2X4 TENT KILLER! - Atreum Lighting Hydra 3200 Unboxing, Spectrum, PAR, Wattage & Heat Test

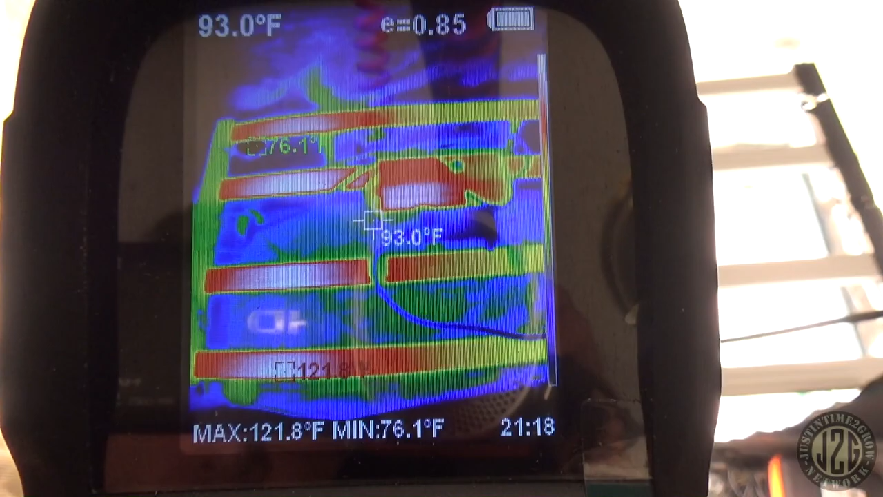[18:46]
On screen: spot 93.0°F, max 121.8°F, min 76.1°F
of course we're pretty warm on those ends where the uh
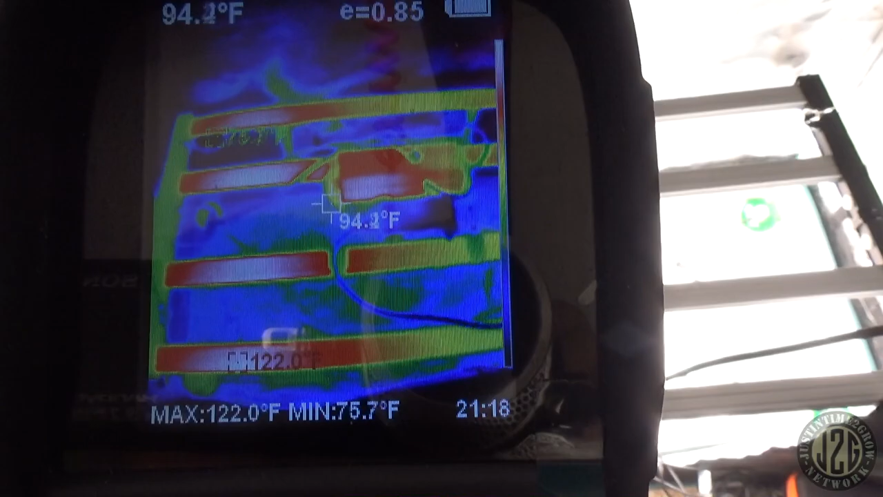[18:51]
On screen: max 122.0°F, min 75.7°F
or the diodes are spaced super tight so that's going to be the hot spots looking like 122
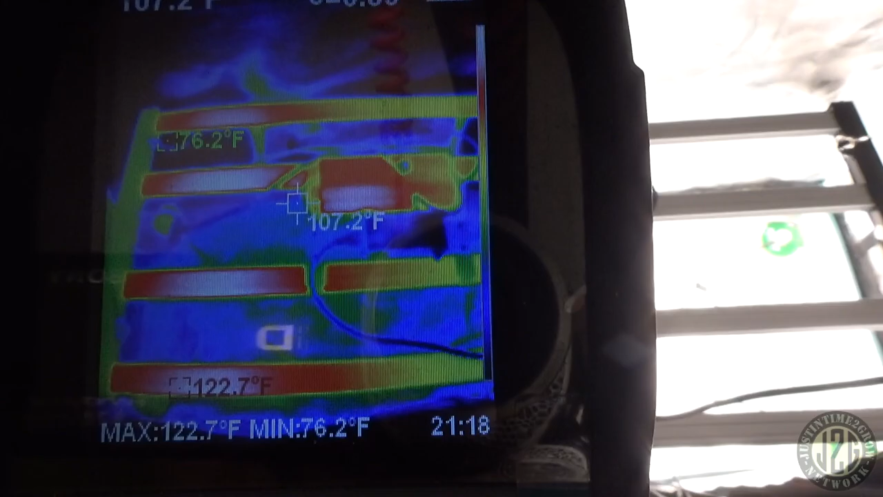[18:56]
On screen: spot 107.2°F, max 122.7°F, min 76.2°F
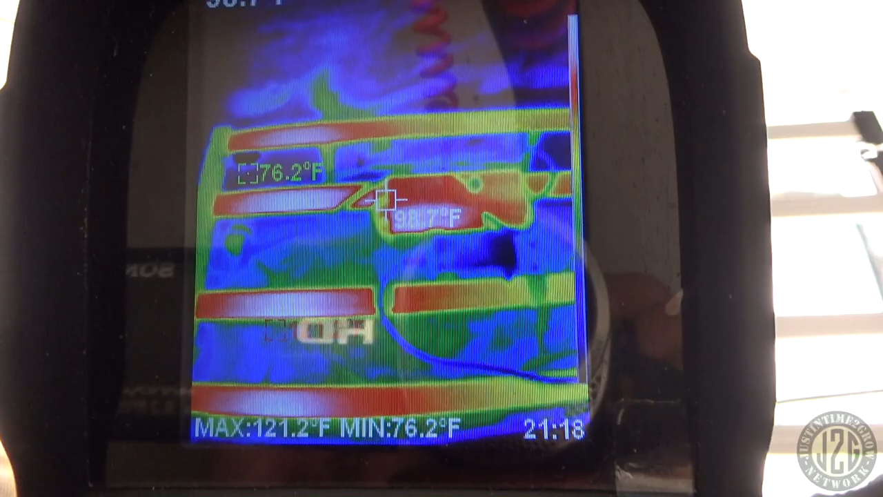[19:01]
On screen: max 121.2°F, min 76.2°F
as the hottest 123 just barely
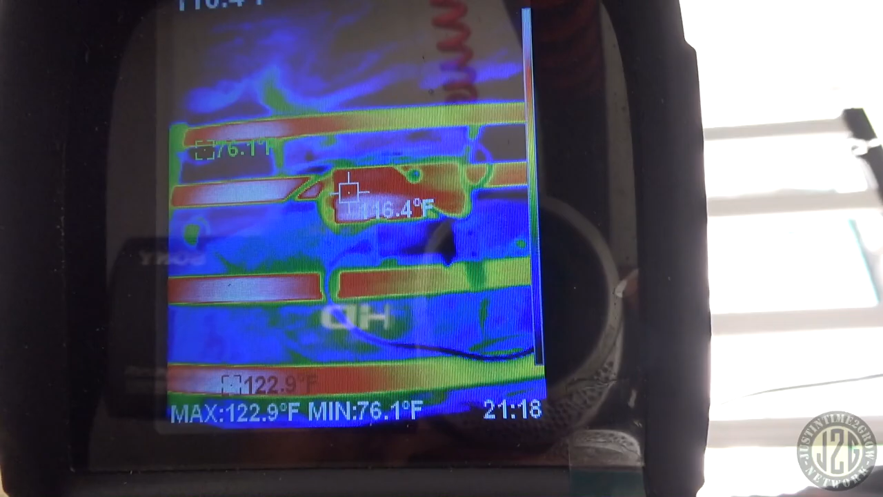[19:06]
On screen: spot 116.4°F, max 122.9°F, min 76.1°F
and then the driver is sitting around 115 116
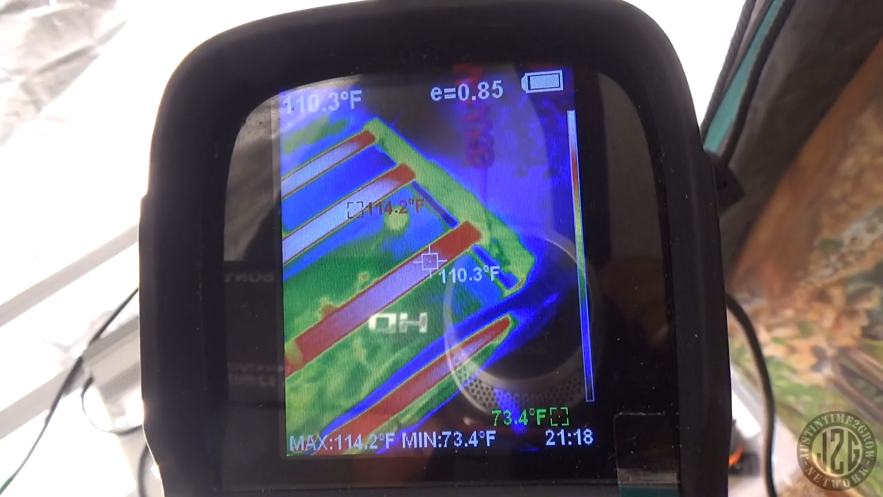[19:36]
On screen: spot 110.3°F, max 114.2°F, min 73.4°F
110 114 that's kind of weird
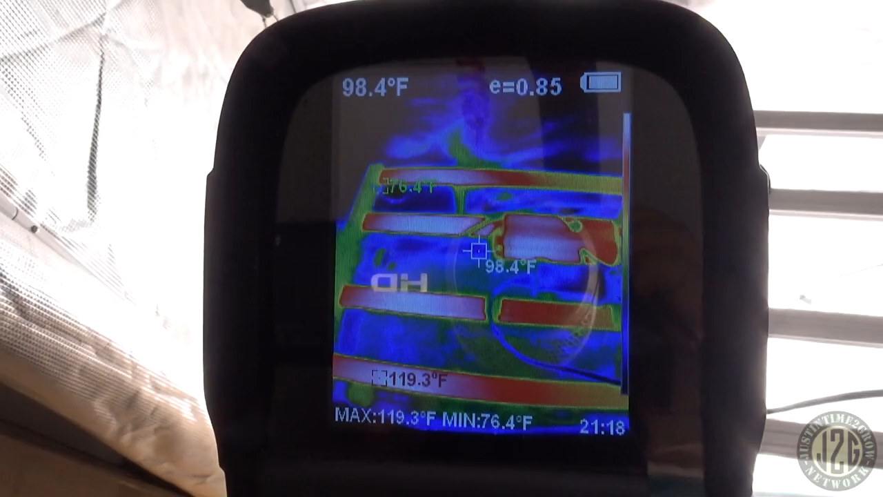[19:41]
On screen: spot 98.4°F, max 119.3°F, min 76.4°F
it's a little bit hotter on this side than it is on this side